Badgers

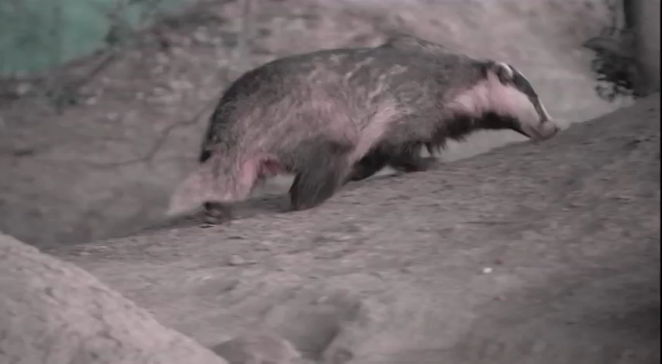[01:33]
of my favorites here he comes he likes to have the peanuts all to himself sometimes you know here it is oh how lovely